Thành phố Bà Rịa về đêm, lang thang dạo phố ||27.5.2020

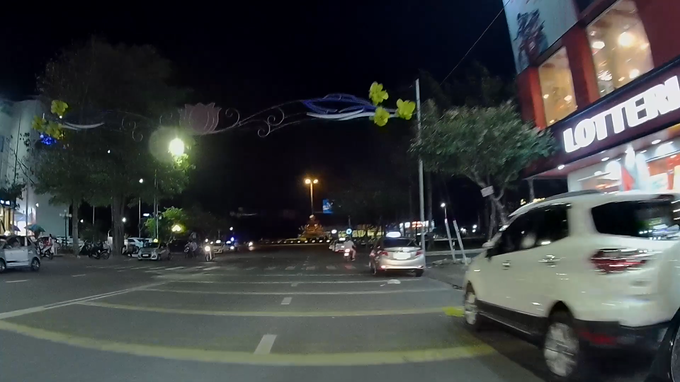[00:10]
Hôm nay một buổi tối trời khá là mát mẻ.
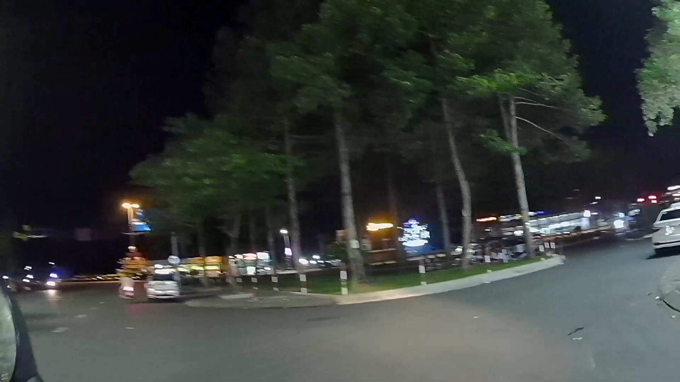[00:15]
Diêm đang đi trên đường phố của thành phố Bà Rịa về đêm như bạn.
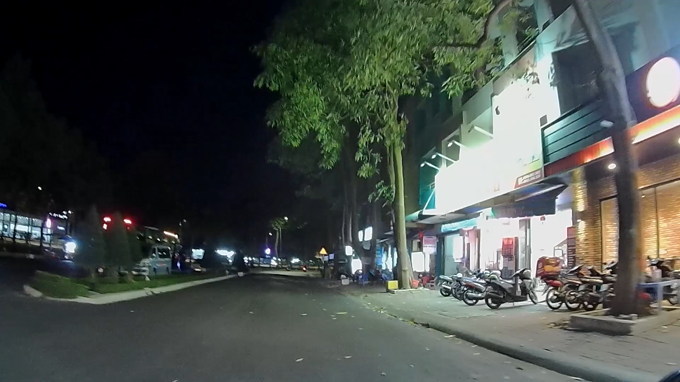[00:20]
Mấy ngày nay thì cái lông thể nó bất an, cái giọng nói nó cũng bị khàn đi như bạn. Nhưng mà con người mà với ông trời thôi, lúc nắng lúc mưa cơ thể nó cũng có lúc nó bị ảnh hưởng, thay đổi, trái gió trở trời.
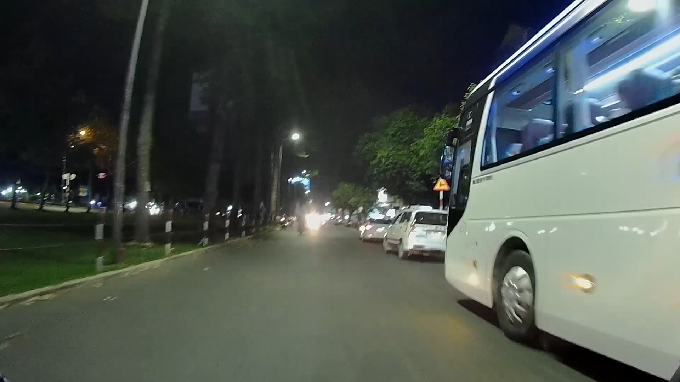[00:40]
Tối nay thì mời như các bạn,
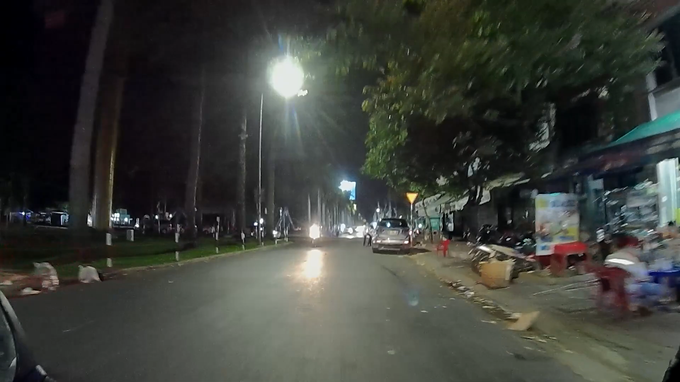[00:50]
chúng ta cùng Diêm sẽ đi dạo qua cái đường phố thành phố Bà Rịa, đi ngang cái chợ đêm Bà Rịa này như vậy.
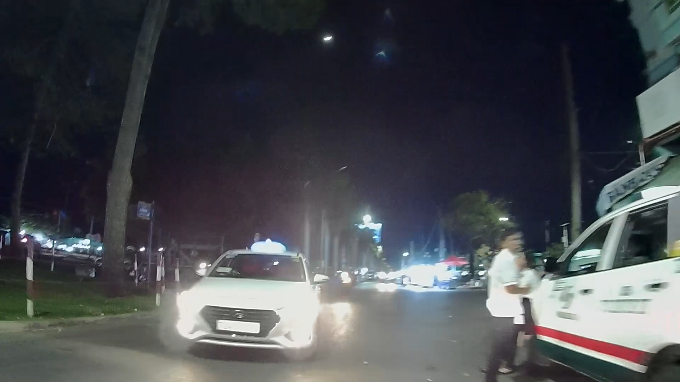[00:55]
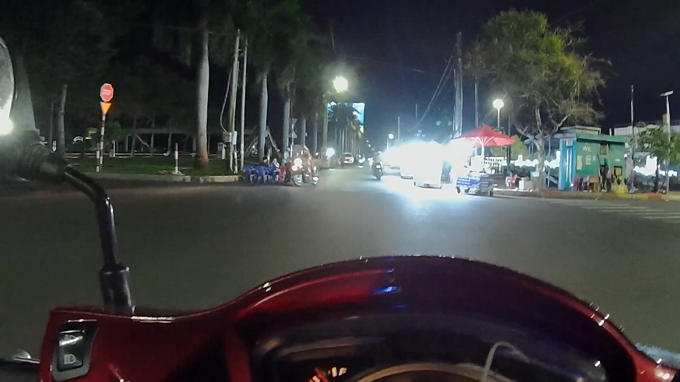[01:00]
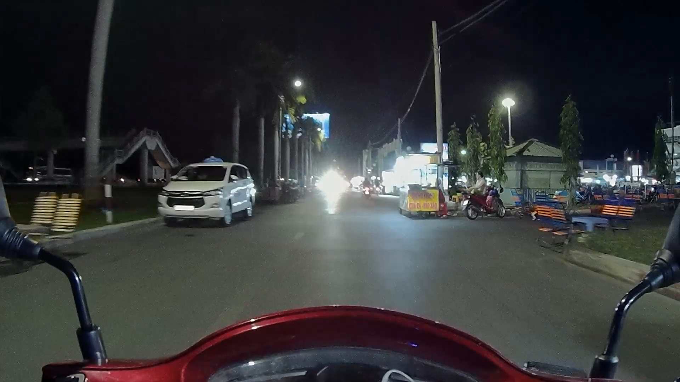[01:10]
Chợ đêm Bà Rịa là một chợ đêm rất là rộng luôn, cả đông luôn như các bạn. Sao trời những mưa ghê. Đây bán rất nhiều quần áo luôn, quần áo với lại đồ ăn vặt, hai cái
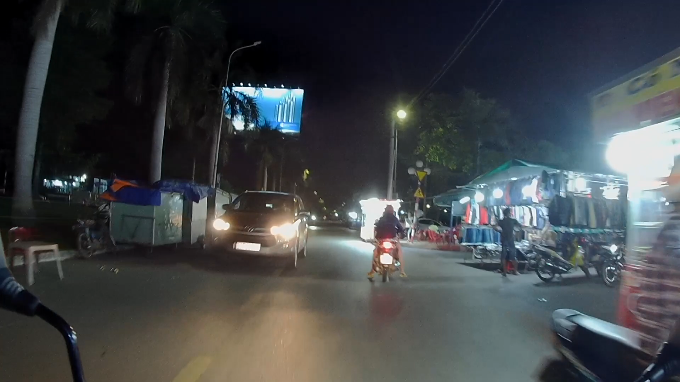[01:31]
sản phẩm chính như vậy,
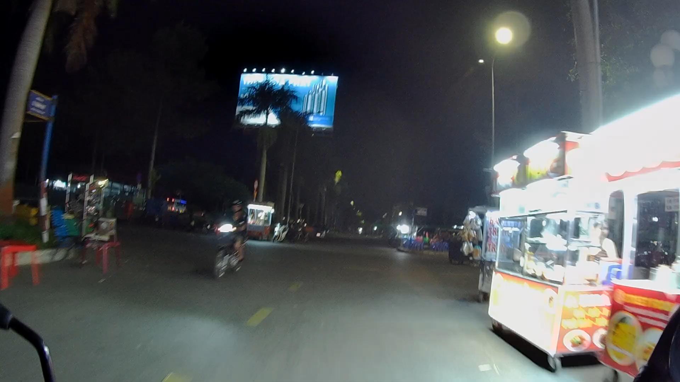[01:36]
hai cái nhóm hàng chính bán ở khu vực ở chợ đêm.
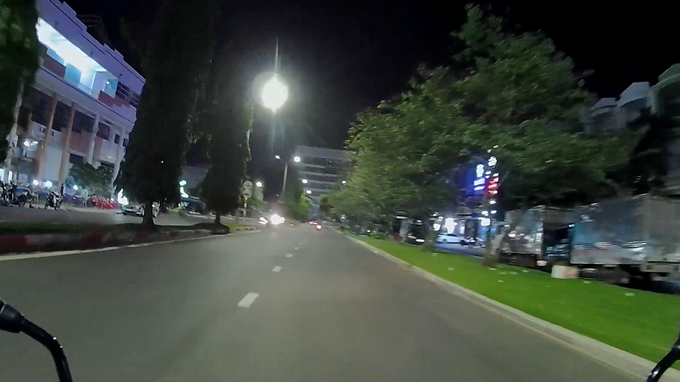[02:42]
Dạ, và bây giờ đi ra cái đường lớn ngoài đây đi, dòng phía sau cái chợ rồi như bạn, là chợ đêm. Bây giờ thì buổi tối nên là chỉ có cái khu chợ đêm thôi, còn cái khu họp chợ đây là nghỉ rồi, đây phải giờ họp chợ
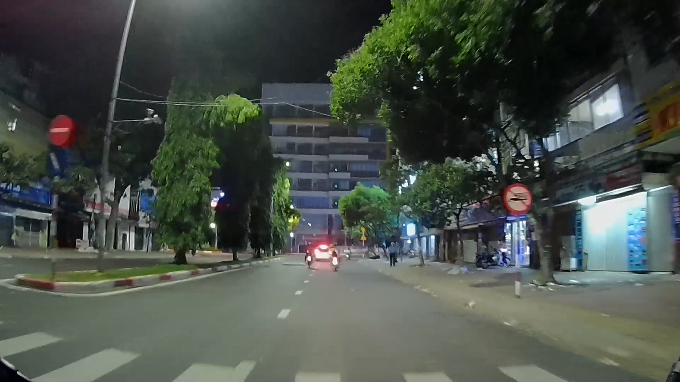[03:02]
nên là thị trường như các bạn, hay là sinh hoạt của các cái ngành nghề á, nó có những cái giờ phải biết cái giờ đó, giờ nào làm, giờ nào nghỉ ngơi. Thị trường thì cũng vậy như các bạn, có lúc thì họp chợ, có lúc thì giờ này nó phải giờ họp chợ.
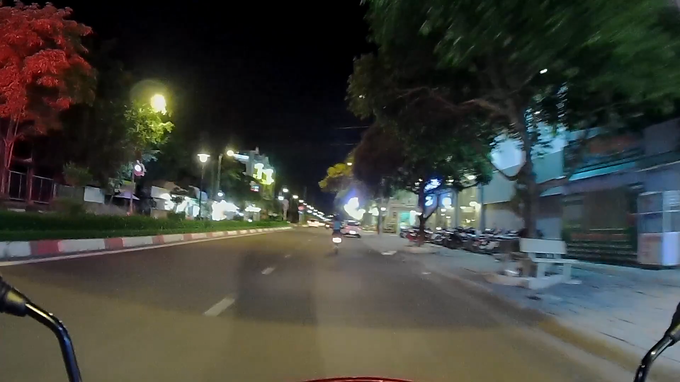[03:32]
Bà Rịa này có cái nhiều những cái cửa hàng, cái quán mà trà sữa như mà theo cái phong cách hiện đại bây giờ, rộng rộng rồi có trang trí thêm
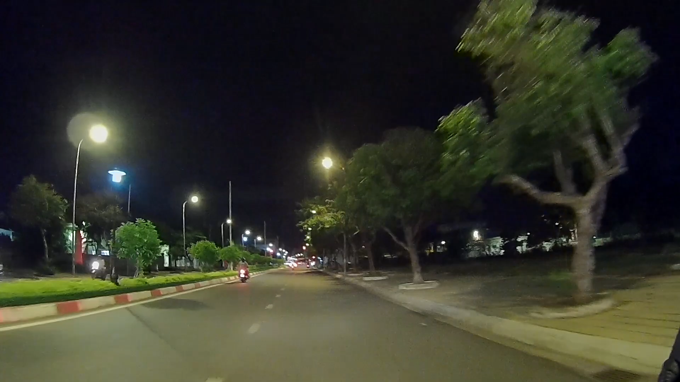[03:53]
các cái tiểu cảnh, các đồ co làm cho nó thoáng hơn, đèn nó lung linh hơn về đêm. Này rẽ trái, đường Bạch Đằng mình sẽ rẽ ra đường này, đường gì đây,
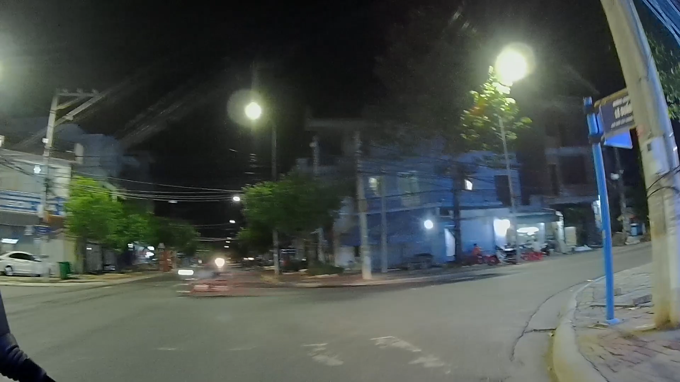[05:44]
Đây là đường Nguyễn Văn Linh này.
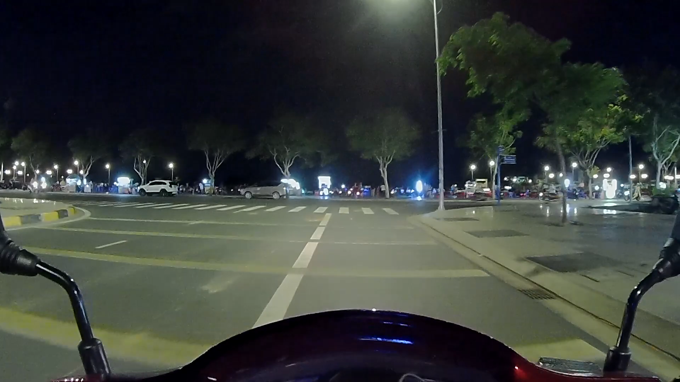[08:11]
Tại khu gì mà động vui vậy, giống như quảng trường như vậy.
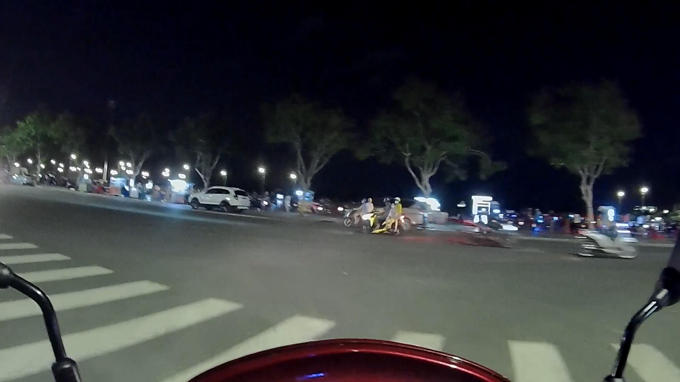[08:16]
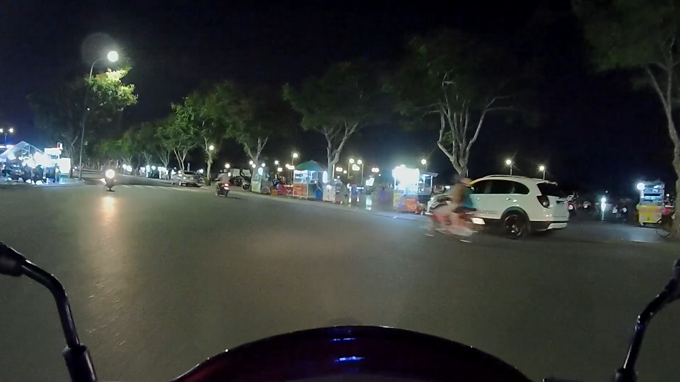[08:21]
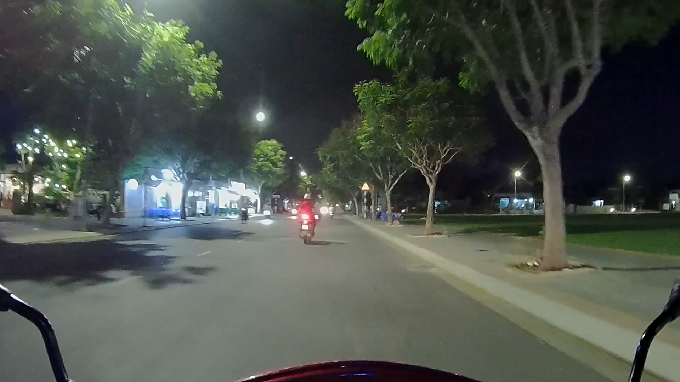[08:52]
Đây là đường Điện Biên Phủ. Điện Biên Phủ bên kia đây, cái quảng trường là đường Điện Biên Phủ.